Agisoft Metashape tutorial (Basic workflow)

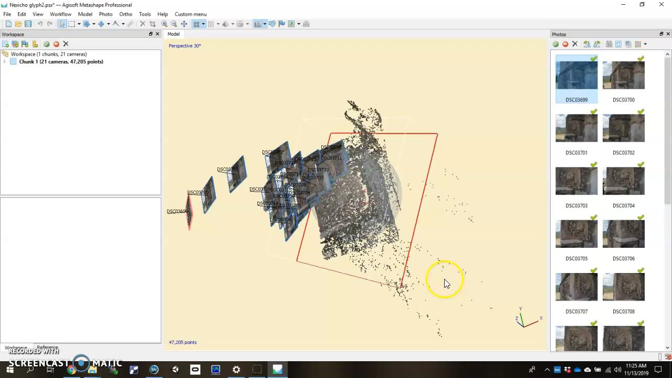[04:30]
just double click the model and it puts it right there in the center of your tumbler so you can kind of reset the navigation. So looking at the images, it looks like we have good coverage right in here.
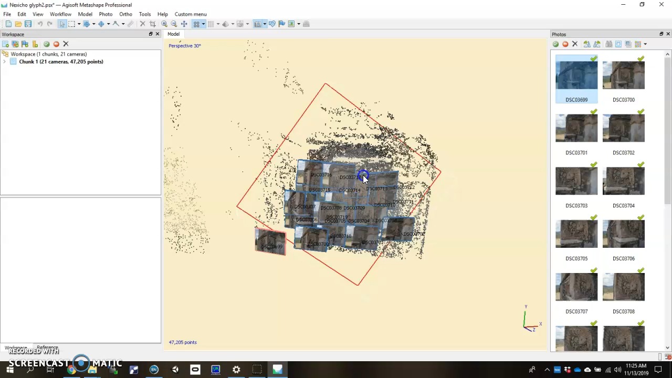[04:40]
I took a few context shots back here, but you can actually see the side of the wall forming.
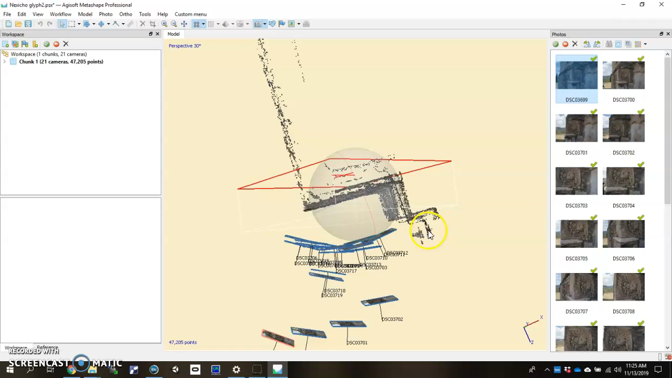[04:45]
You know, it's kind of a zigzag. And I was very focused on this glyph that was on a stone here built into the side of the wall. So this is typically where you say, OK, I've got a successful photo set that has been aligned
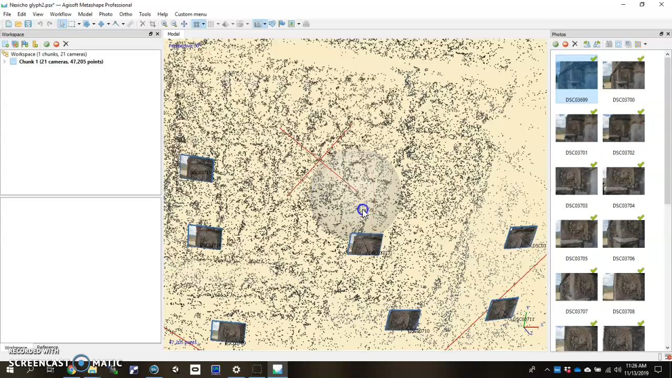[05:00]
and the rest of it is likely to be a good model. So as long as you can see the general image or the general shape of the feature that you're trying to take, it's usually a success.
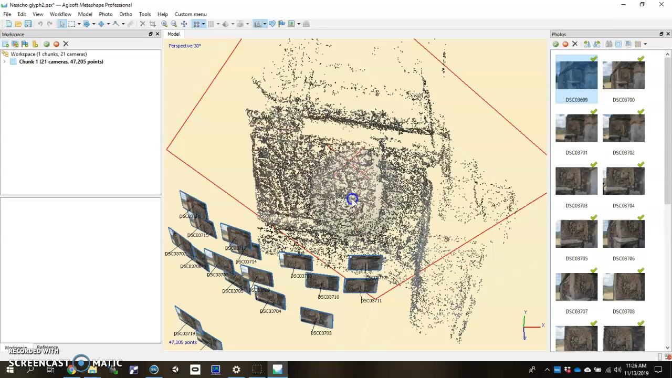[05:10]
So the next step, which actually, by the way,
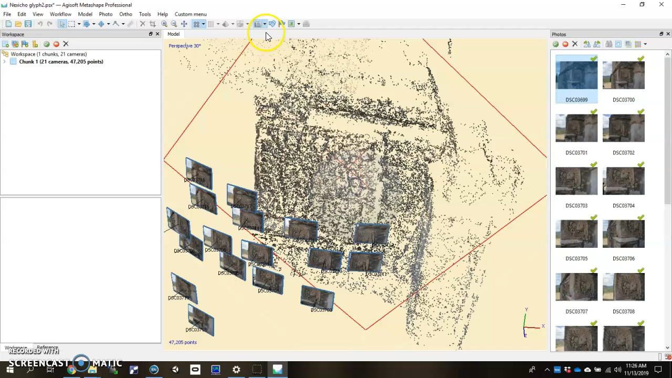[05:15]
if you are trying to get these little cameras to come up so you can see the camera positions, you toggle this on and off where it says show cameras. And that's what makes that appear. If you're just getting blue tiles with no image on the back and you want the images, then you just hit the down arrow, click on show thumbnails, and that toggles on the image to the back of the camera position.
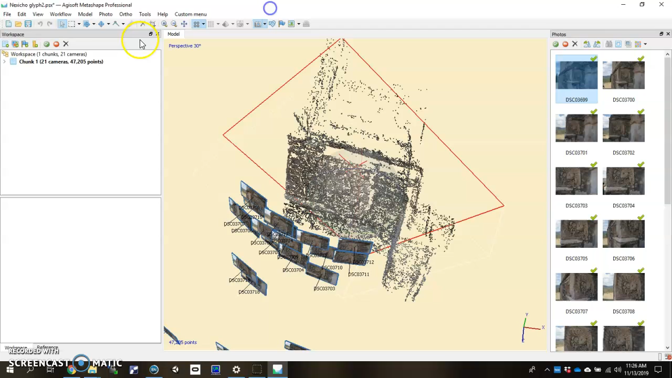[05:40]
So the next step, I'm going to turn these off, would be to create a dense cloud.
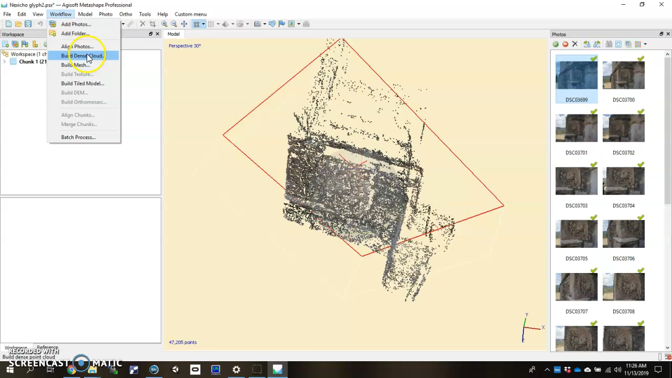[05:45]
Again, you go back to your workflow tab, click on dense cloud, and you've got a few choices to make here. I would just leave it on default for now and run what you have there on low. Low is just going to save a little bit of time, but it will create less points on the object itself. But if you want to test some more dense clouds, you can put in medium or high. It's just going to put more points on the surface of your object that will later be interpolated into a mesh.
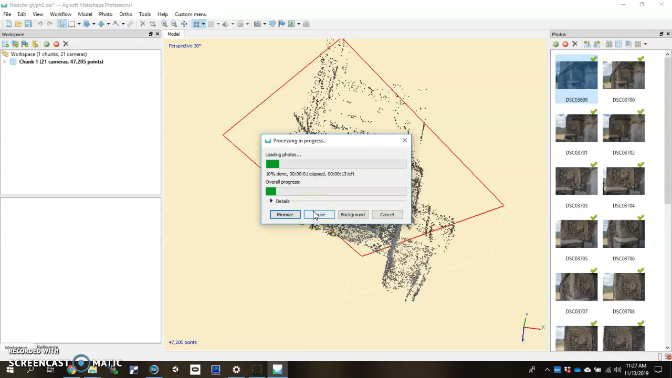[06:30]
So we're going to hit low, and we're going to go ahead and hit change depth filtering to aggressive, and we're going to hit OK.
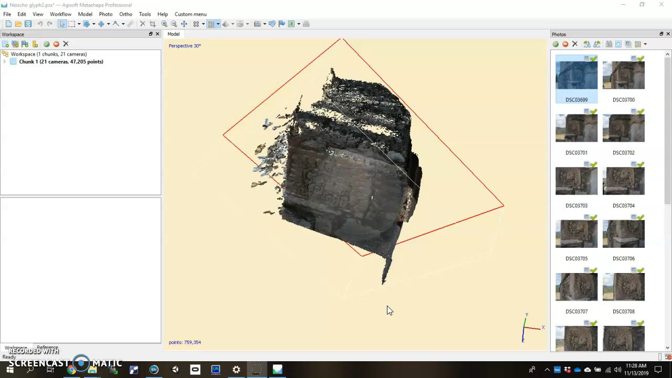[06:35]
All right, I don't know how long you waited, but with the magic of videos and online videos, I was able to kind of have it go right to the dense cloud here. As you can see, there's a lot of points now on the surface,
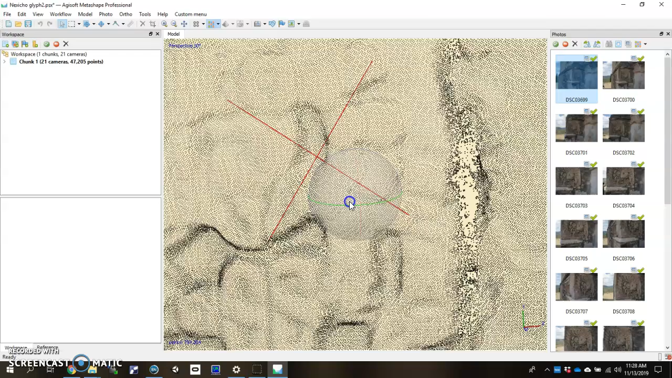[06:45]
and when I zoom out, you can definitely see your object.
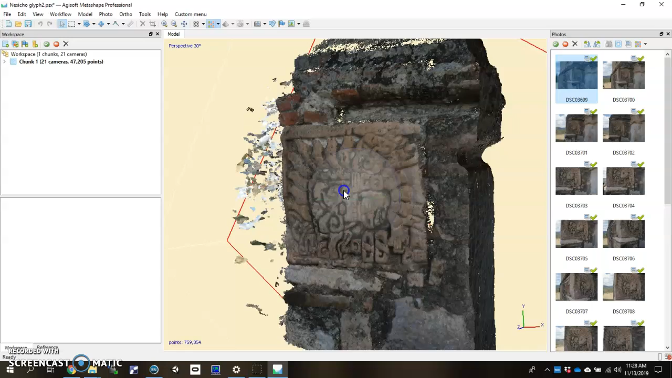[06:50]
There are probably some extraneous points that could be cut away to kind of improve your model. So at this point, you can start making some decisions as to what you actually want to delete. So over here, next to the little arrow icon, is your selection tool, which I tend to use the freeform selection. You can drop that down, click on freeform, and that way you have a little lasso. See that? So you can actually lasso groups of these points,
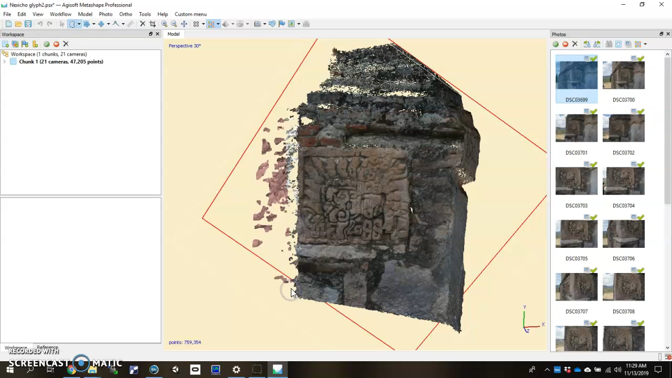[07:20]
and then just hit the delete key, and it gets rid of them. That way it doesn't affect your model in any way. So I know I want to get rid of all these points, so I'll get my lasso out. Get rid of all of those, delete. Nice. Looks a little bit better. Maybe I don't want the top of this, so I just kind of swing the lasso around and hit delete. And the bottom looks good. I'll just leave it the way it is.
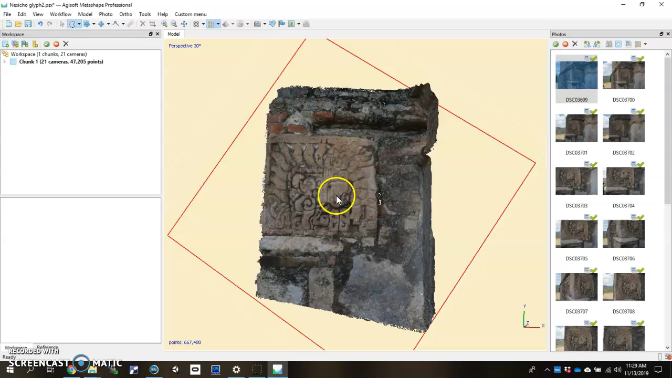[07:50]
Now, the tumbler ball is gone, and you may be trying to move this around and visualize it differently, but there's just a selection tool. You have to keep in mind you have to switch back to the tumbler, which is this little arrow here.
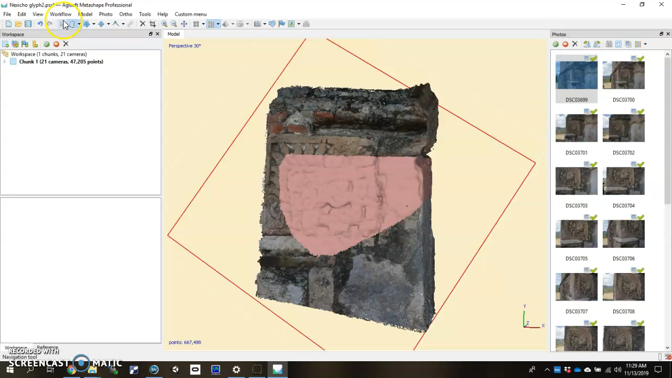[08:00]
And now the ball is back in there.
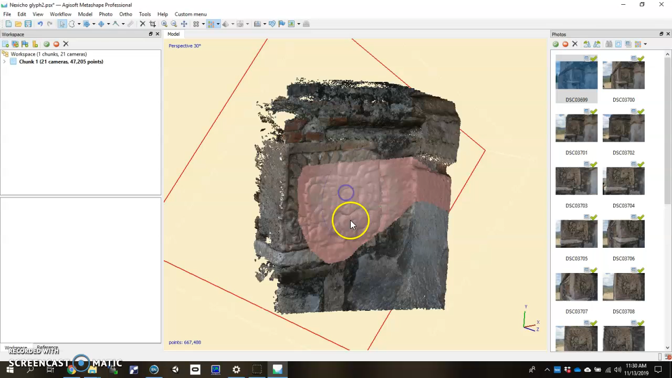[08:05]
To deselect, usually what I do is I just grab the selection tool and select off the model, and it gets rid of the pink selection. And then you go back to your little arrow. Okay, our next step here is to go to workflow again and go to build mesh. Click on that. We're going to get another dialog reminiscent of what just happened there with the dense cloud. And in the dialog, it's going to ask you what you want to interpolate. What's the source data? And we're going to choose dense cloud since that's what we just created.